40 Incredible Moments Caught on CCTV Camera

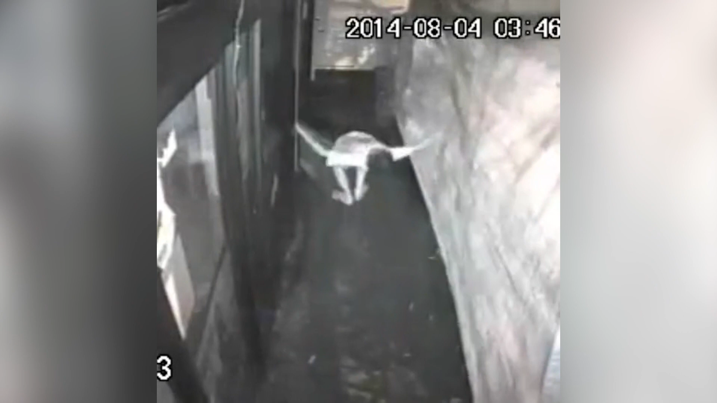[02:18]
We saw it buddy, casually walking away isn't gonna change that.
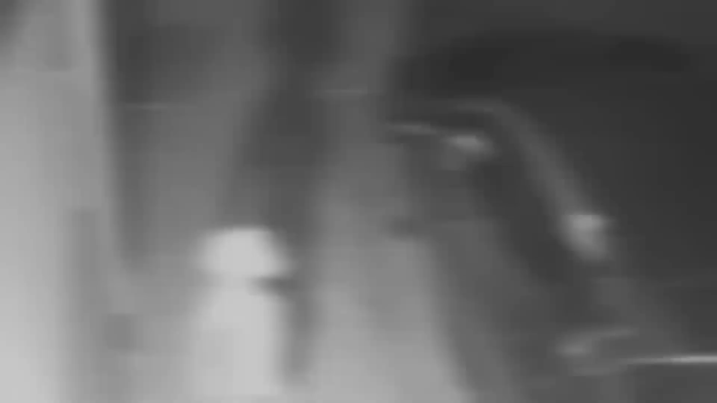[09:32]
Which of the three do you think this creature was?
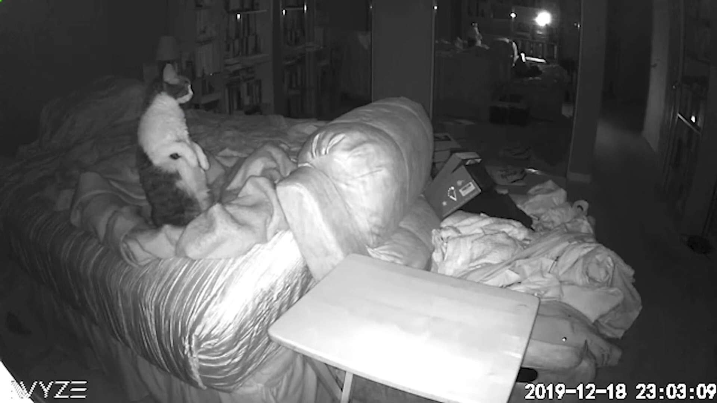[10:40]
This guy is definitely sensing something, but I'm not sticking around to find out what it is.